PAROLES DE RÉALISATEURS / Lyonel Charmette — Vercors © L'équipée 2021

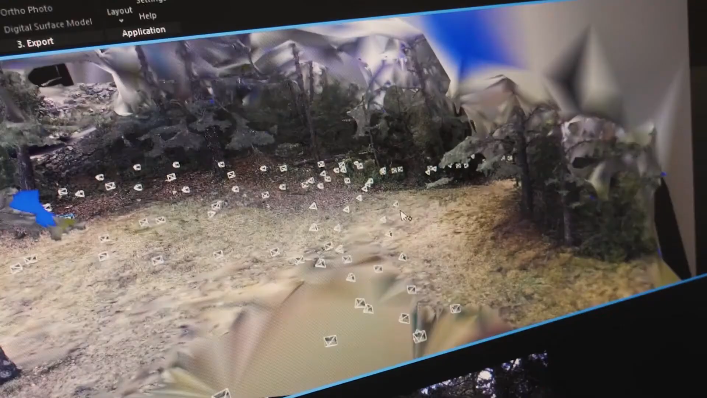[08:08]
assez fidèle en 3D et du coup moi je positionnais mes caméras